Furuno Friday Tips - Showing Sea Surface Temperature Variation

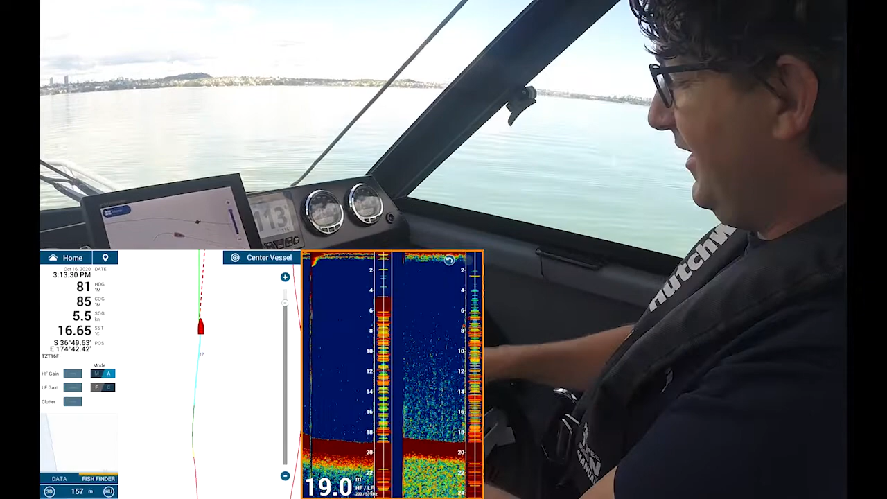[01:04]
when my sea surface temperature is changing so if I bring out my data box from the left I've got here my SST 16.33 0.50 so we're increasing 0.6